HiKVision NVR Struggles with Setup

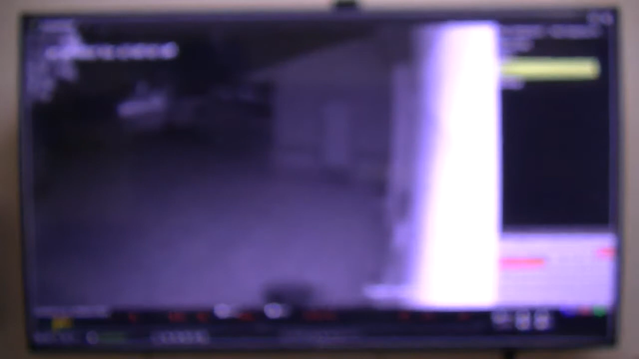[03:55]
This one here, now I can play back, again, I'm just learning this, 64 speed right there, 64 speed, that's a flying. It goes up to 128 speed, we better slow that baby down a little bit, but I'm just learning some of the functions, move forward, 30 seconds.